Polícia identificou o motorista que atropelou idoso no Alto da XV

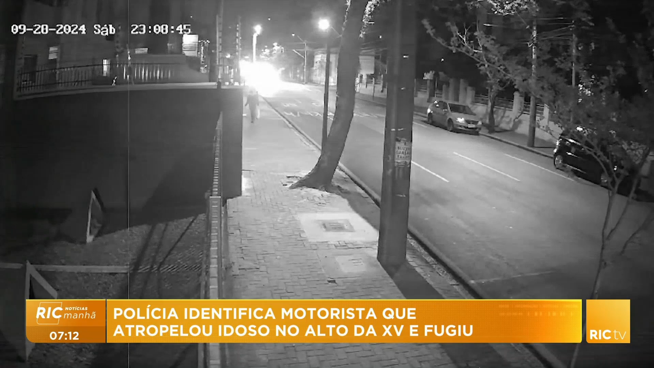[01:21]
Vários veículos passam pelo local, desviam do homem e continuam transitando pela via. Na sequência, um carro atropela a vítima e não para. O condutor de outro veículo daí para próximo ao corpo e liga o pisca alerta. O motorista suspeito, então, de atropelar o idoso foi identificado, prestou o depoimento e foi liberado.